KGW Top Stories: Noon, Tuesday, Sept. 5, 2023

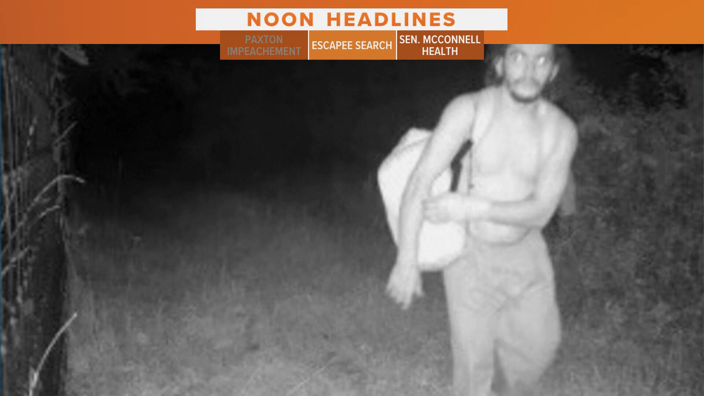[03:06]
Pennsylvania State Police also released three images of the man who was spotted on a nearby trail cam.
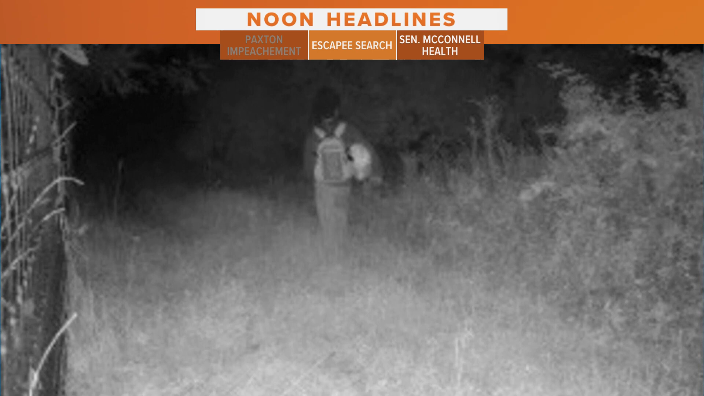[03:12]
Those images show him walking with a duffel bag, backpack, and a hooded sweatshirt.